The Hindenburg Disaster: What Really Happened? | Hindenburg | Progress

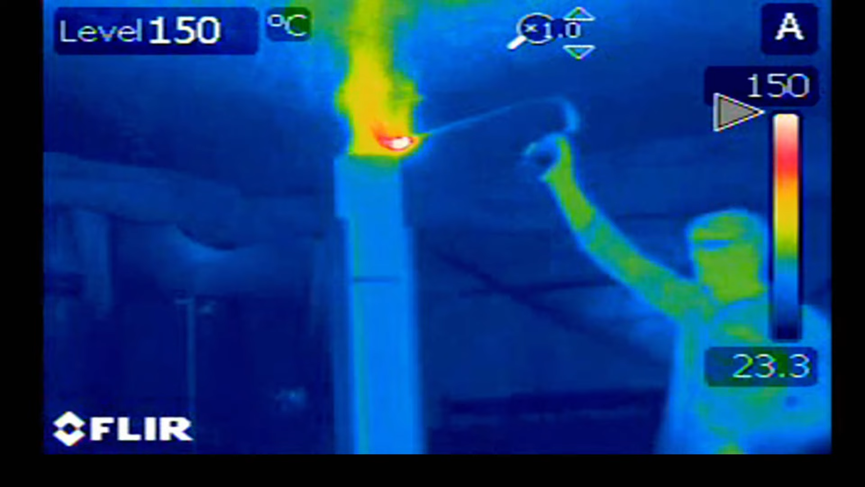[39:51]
An infrared camera shows the hydrogen fire staying outside.
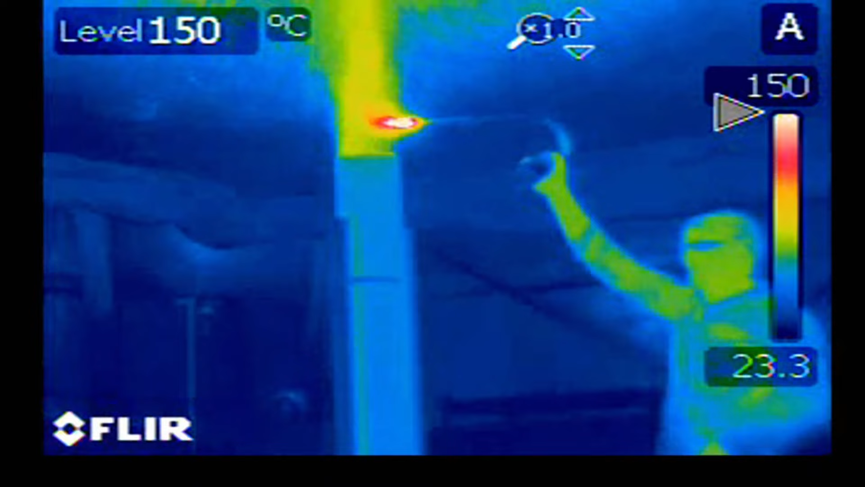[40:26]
On screen: scale top 150°C
So this shows really conclusively that if you have an ignition outside, and you have the right hydrogen-oxygen blend coming up to it, it'll light out there and zap right back into the center of the ship.
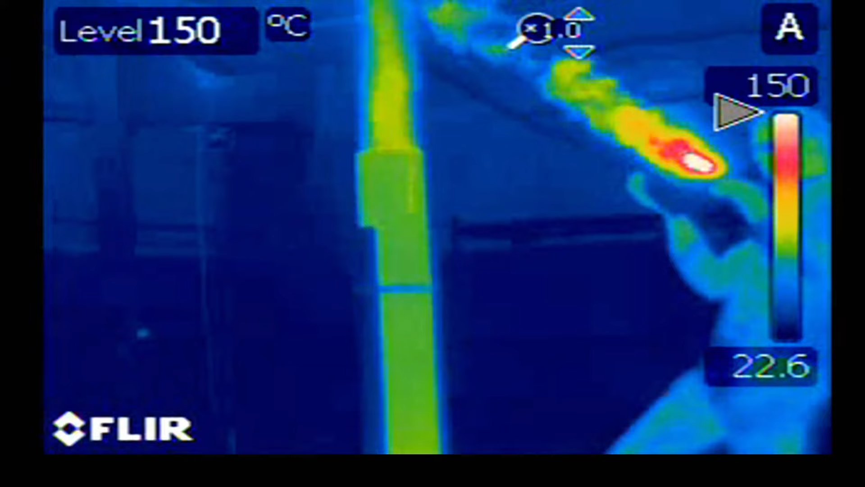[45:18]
On screen: scale bottom 22.6°C
Then, the flames from our experiments would have probably tracked down to the center with an explosive mixture of gas that gave them woof when it got to the bottom. Then, the fire went up.
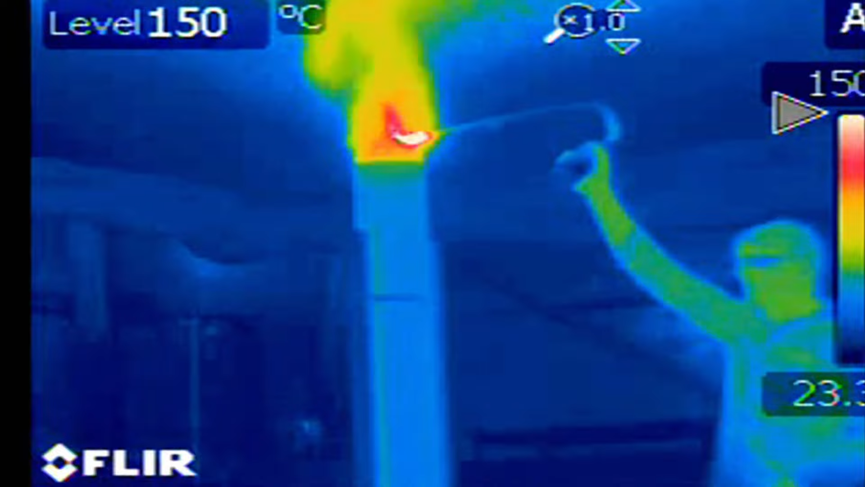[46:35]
A fire tracked to the source of the leak, triggering a detonation.